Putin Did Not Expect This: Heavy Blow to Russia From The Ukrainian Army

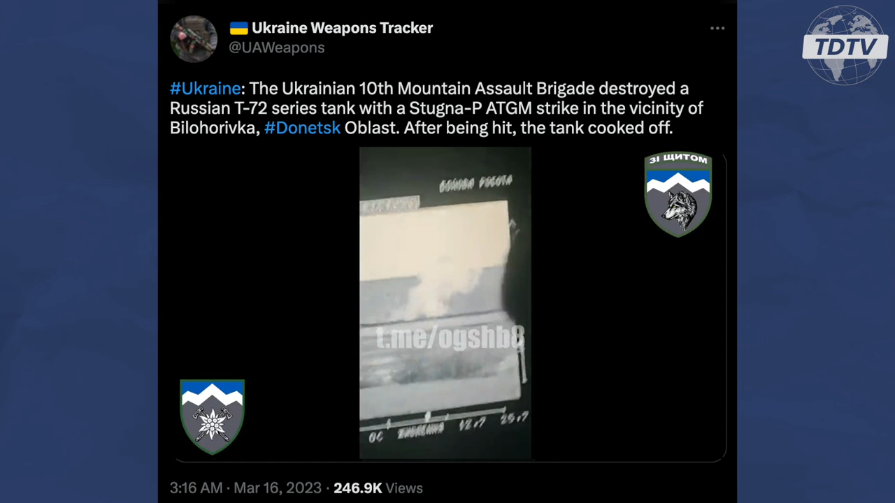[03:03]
Hashtag Donetsk Oblast. After being hit, the tank cooked off.